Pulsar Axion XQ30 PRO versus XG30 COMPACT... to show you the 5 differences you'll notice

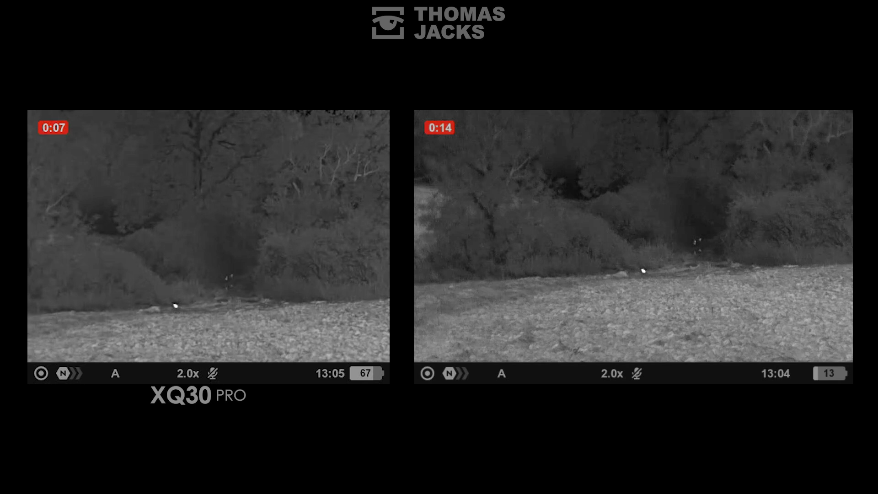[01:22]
The XQ30 Pro's on the left and the XG30 Compact on the right. As soon as we turn on our thermal spotters we've discovered a rabbit 70 metres away on both devices with ease and we can identify pheasants at 90 metres further down the track from their movement, shape and size.
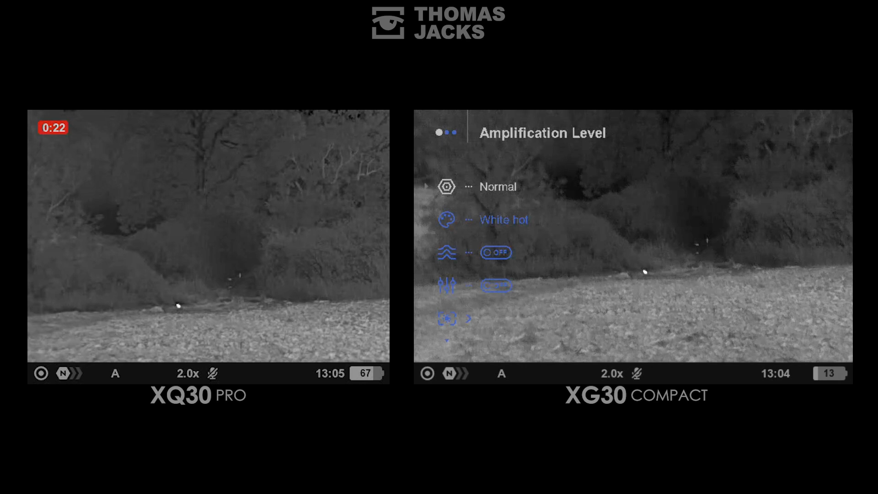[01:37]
Both devices have identical controls which includes recording audio with the video which I'll stick on to demonstrate what that sounds like.
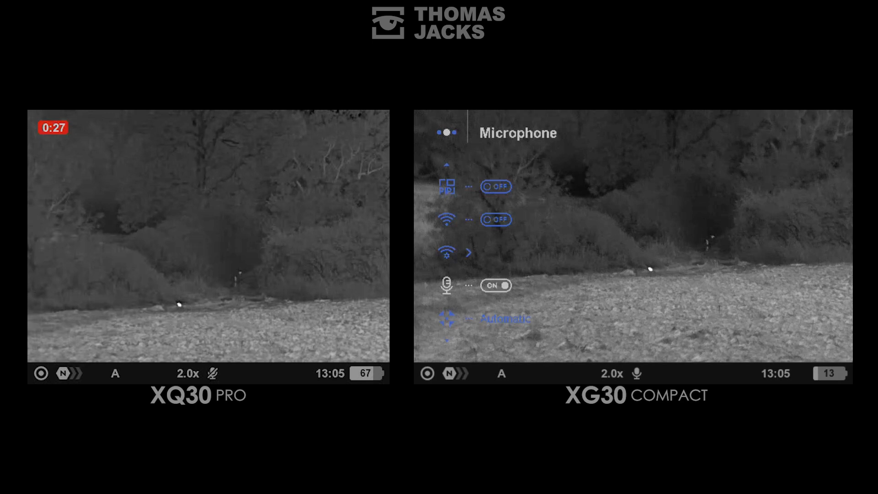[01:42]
At this point the weather's worth a mention because various thermal devices deal with temperature and that's affected by moisture.
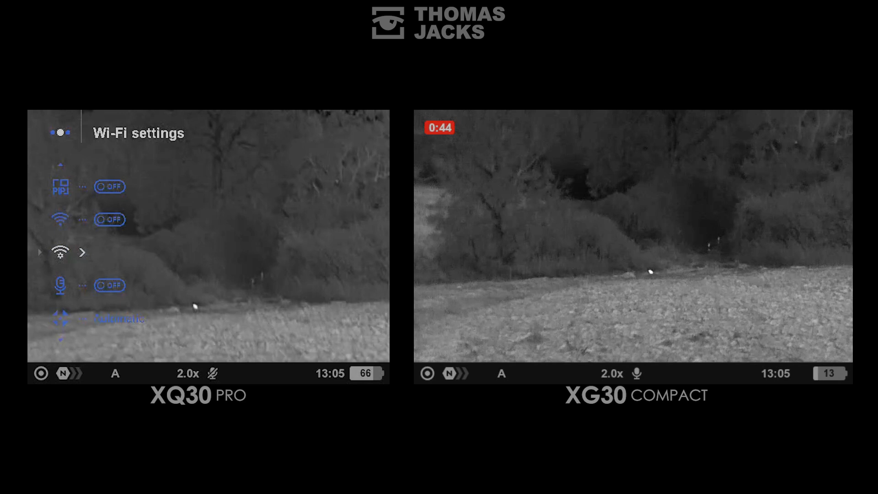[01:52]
It's currently dry but humidity is at 79% and rain is imminent. So if you want to see how the Axiom's perform in the rain, keep watching. The keen eyed may have spotted that squirrel top right which helpfully answers a common question. Can thermal see animals and birds in trees? So yeah, both of these will do that. What we're detecting of the squirrel is the bits in the shadows between the leaves and the branches that you definitely wouldn't spot with binoculars alone. Both of these Axioms focus in the same way. I'll just check the XG30 with a twist of the lens.
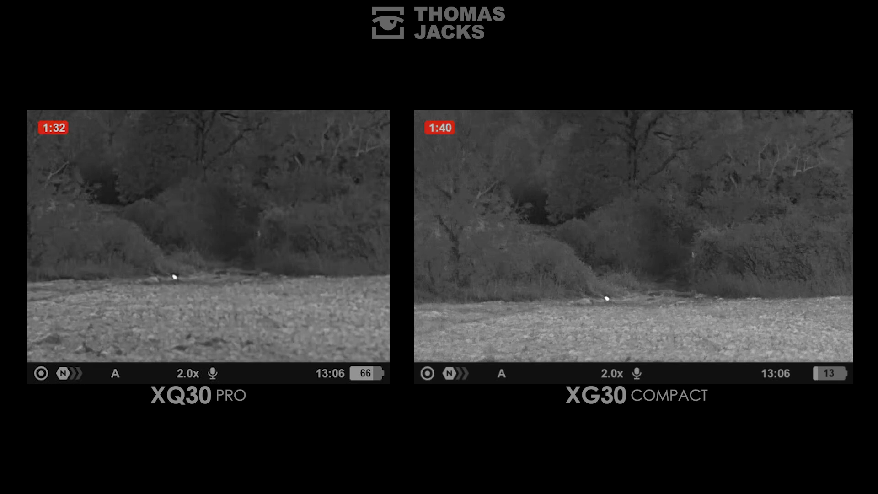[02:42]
just more definition so of course it also means more reliable identification as well as more information on the environment that surrounds the animal. At this range and in these relatively normal conditions the XG sensor with more pixels is more defined. Although both devices have detected animals and helped us identify what we're seeing but image quality is so important we'll come back to this later in the video. For now let's go on with number two field of view or how wide the image is. Bigger is better.
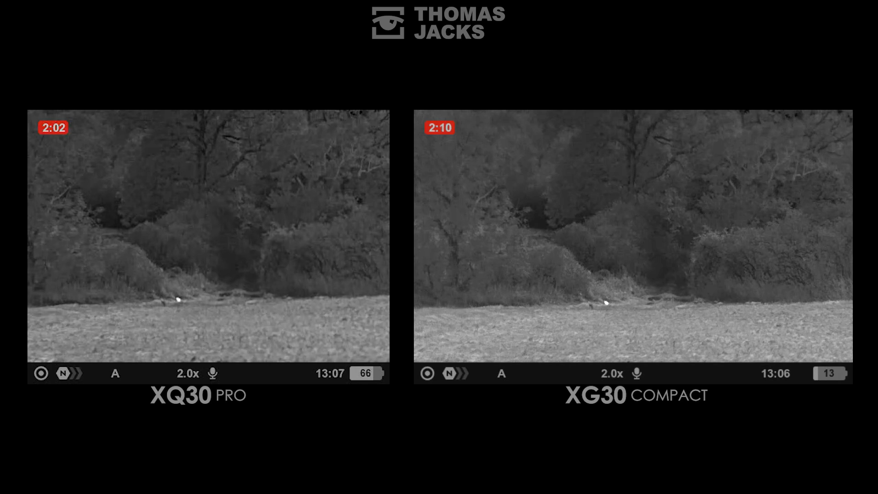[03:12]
Providing a broader peripheral view which is what you get with the XG. What is nice they've also reformated the XG display as well as the recorded video to a widescreen view.
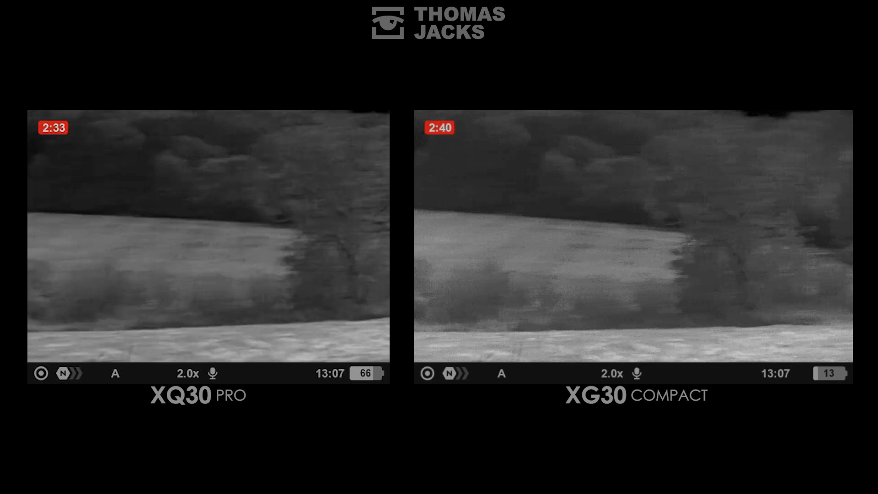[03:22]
In practice the wider field of view is more efficient when you're scanning around searching for animals and birds. And the XG's 14.6 degrees is around 10% better than the XQ's 13.3.
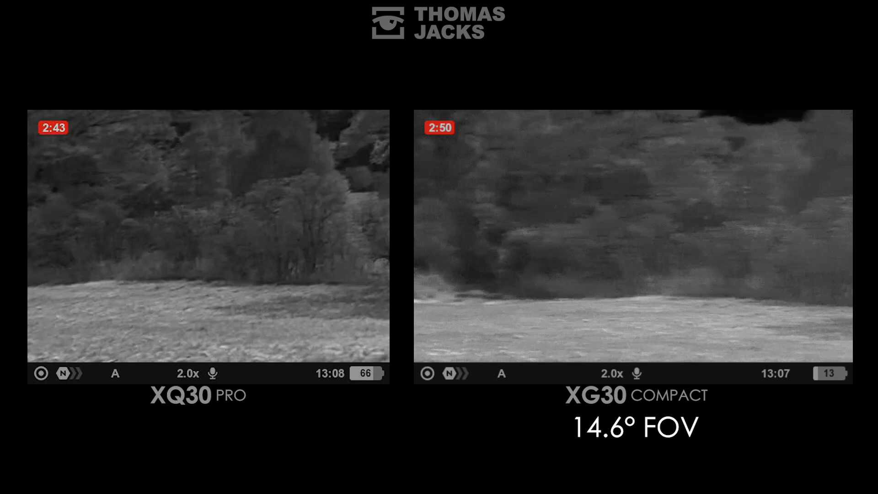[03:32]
So that's 10% more helpful.
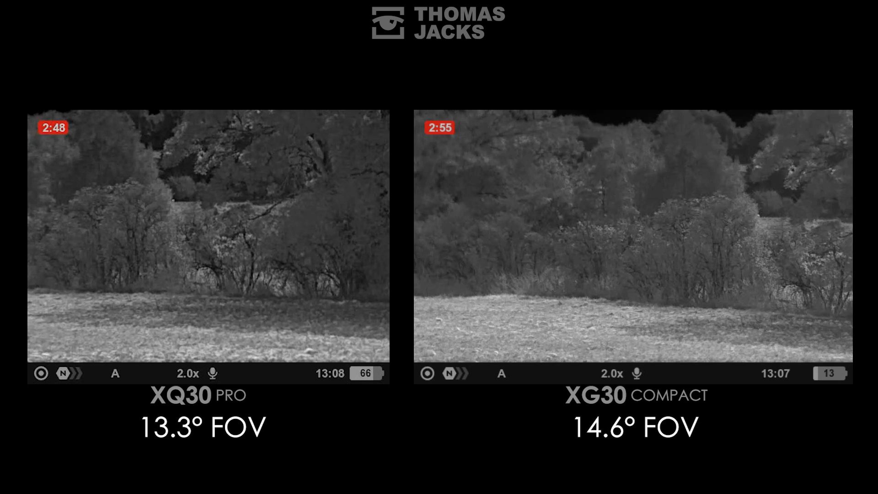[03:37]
Now returning to resolution because we've spotted what looks like a deer over 400 meters away. The XQ30 image is noticeably softer with fewer but larger pixels whereas the XG30 is sharper in the foreground in the rows of trees and for the deer itself. So while both have detected the deer the XG is clearer are identifying it at this larger range which leads us nicely onto difference number three zoom capability.
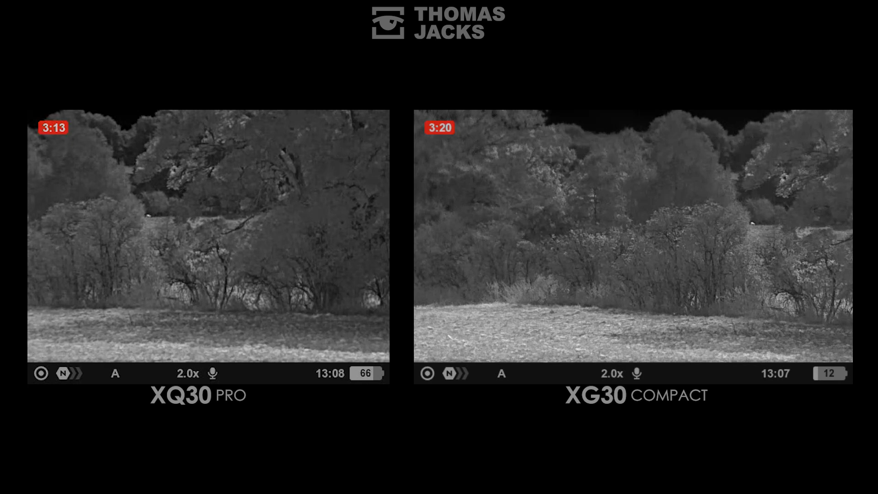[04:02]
We're talking digital zoom with all of these devices that magnifies just a portion of the sensor.
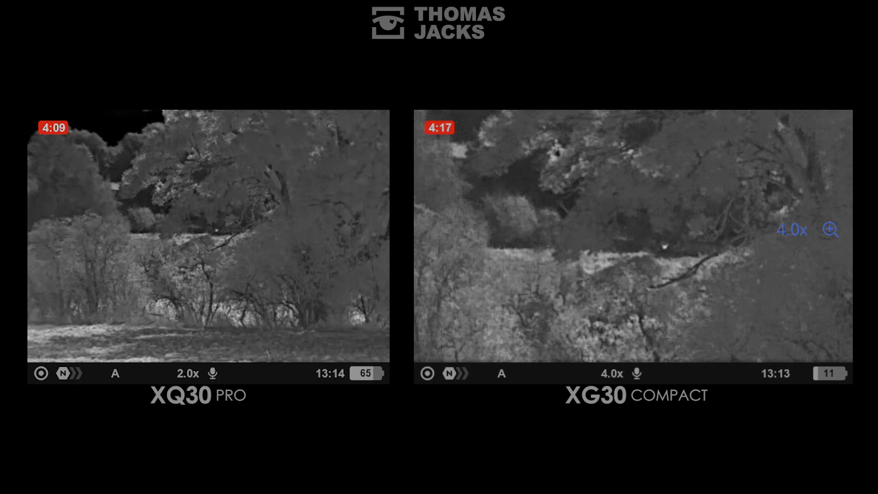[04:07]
Both devices allow you to do that in increments or doubling steps.
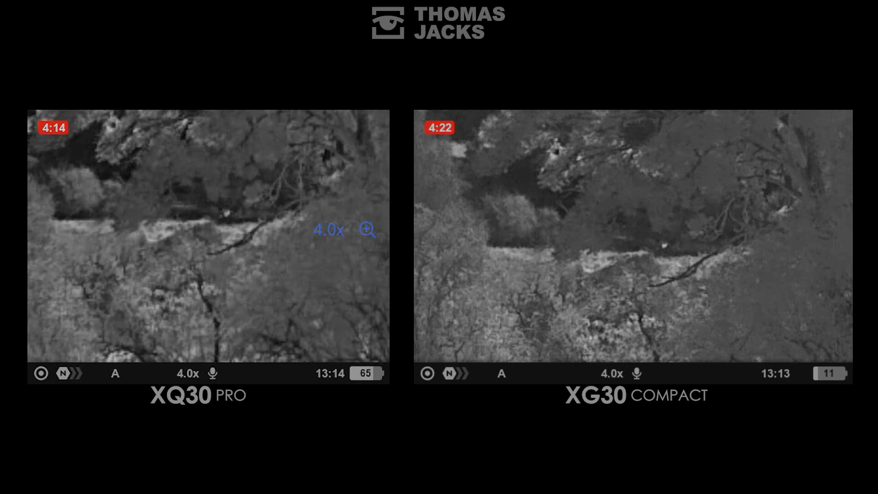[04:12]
There's inevitably increasing pixelation the more you do it but it can be a real help to identify animals.
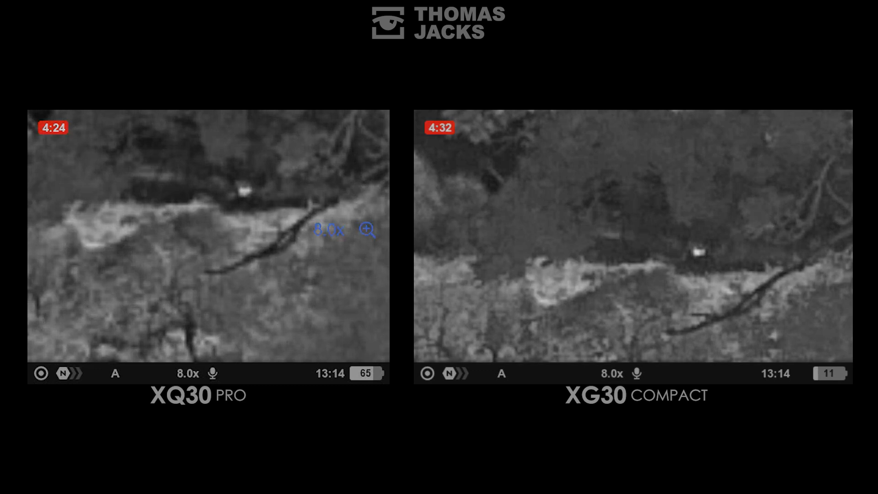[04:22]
The advantage you get from more pixels in the XG sensor is there's comparatively less pixelation and it'll zoom from 2 to 16 times whereas the XQ sensor starts at 2 times and zooms to 8 times.
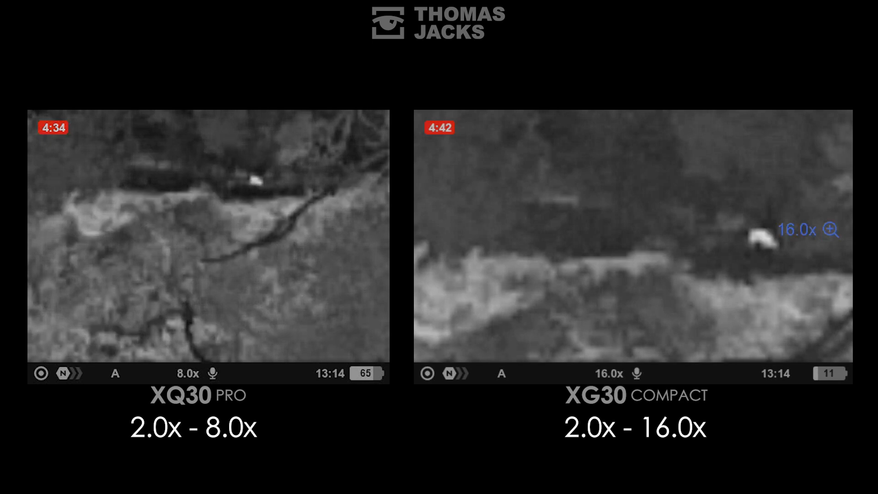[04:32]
And with that battery warning appearing on the XG because power's dropped to 10% we'll move on to the next point of difference and that's battery life.
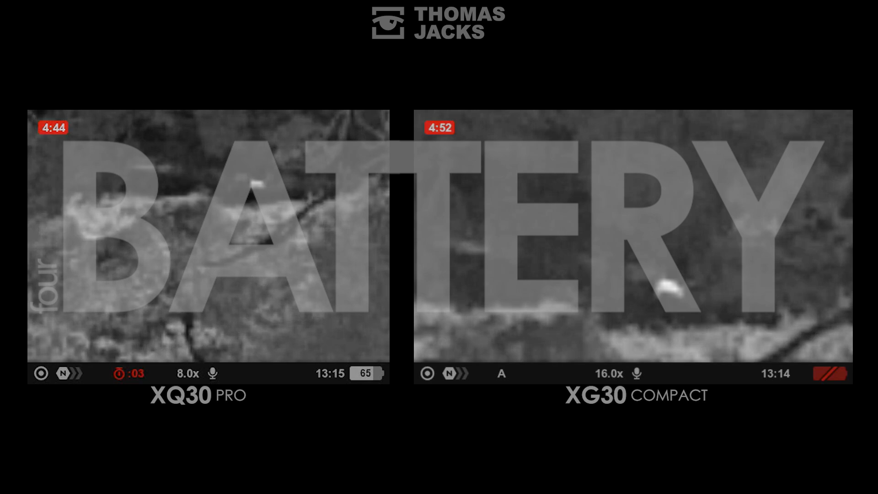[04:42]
The good news is both devices last ages on a full charge.
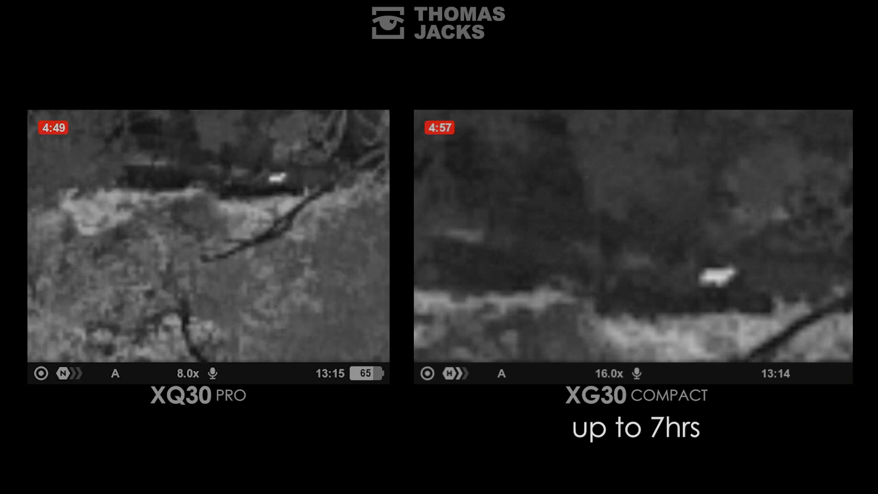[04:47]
The XG30 is up to 7 hours and the XQ30 pro up to 11 hours. The other good news is batteries are easy to swap which if you're like me and occasionally forget to charge the device before you go out you just need to ensure you're carrying a spare or a power bank. As you may have guessed the reason for the difference in battery life is again down to the different sensors. Now that's rain you can hear and that'll helpfully demonstrate our final factor NETD.